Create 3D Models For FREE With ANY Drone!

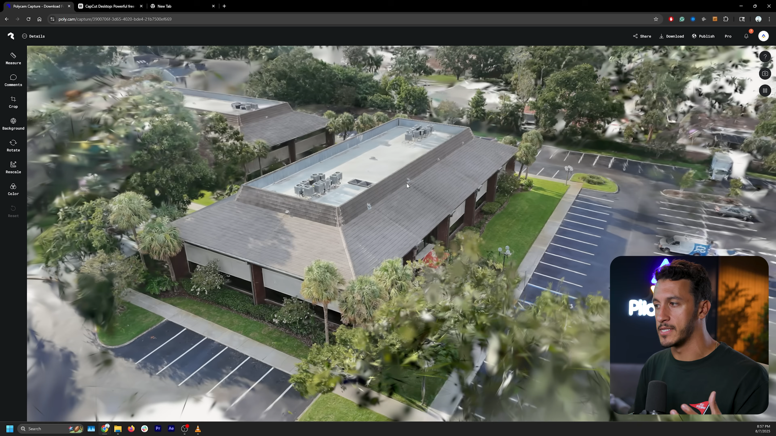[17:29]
especially when it comes to just visualizing whether it's a small data set like this
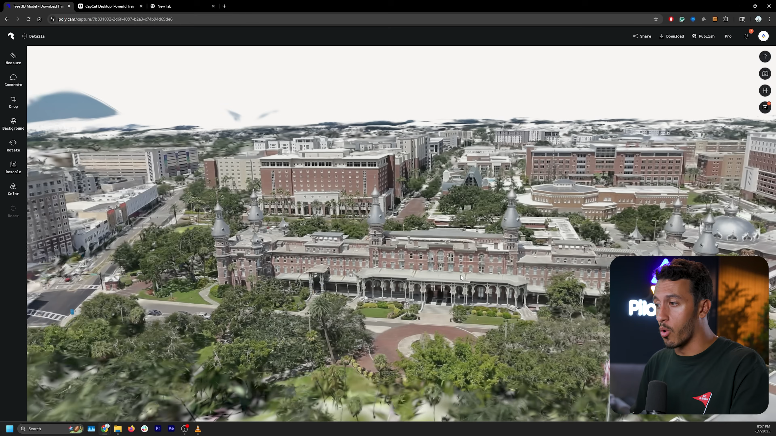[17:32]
or a large college campus like this. I mean, it's kind of unlimited the possibilities of what you can do with Gaussian splatting.